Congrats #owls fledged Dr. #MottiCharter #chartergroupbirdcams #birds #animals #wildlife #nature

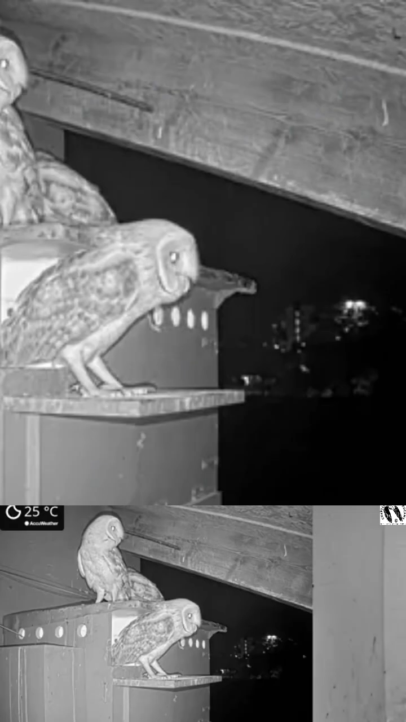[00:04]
Israel Barnow Kim number one all three nestlings fledged their roosting inside of the box at nighttime they're flying around the parents bring them food outside of the box sometimes out of sight of the camera because they are flying around and they can fly to the parents but this is a fledgling period is a period that as researchers we don't know as much about because
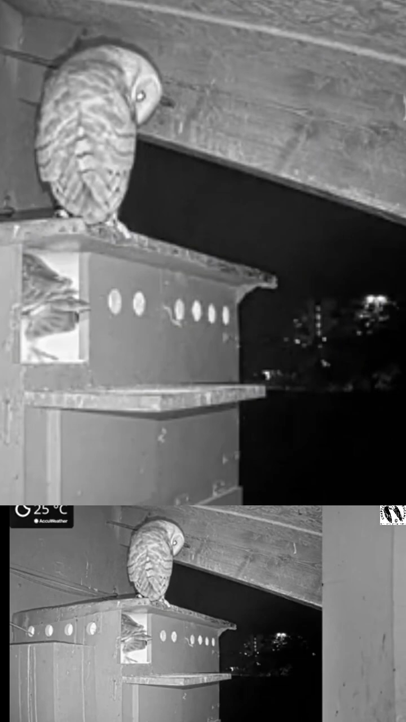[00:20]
we don't get to see as much of it because a lot of the time they're flying around a lot of information is still lacking of what and how the fledgling period works but the parents continue to feed them so during that period of time the nestlings do practice hunting this is their period of time where they can learn to do different things themselves because the parents continue to feed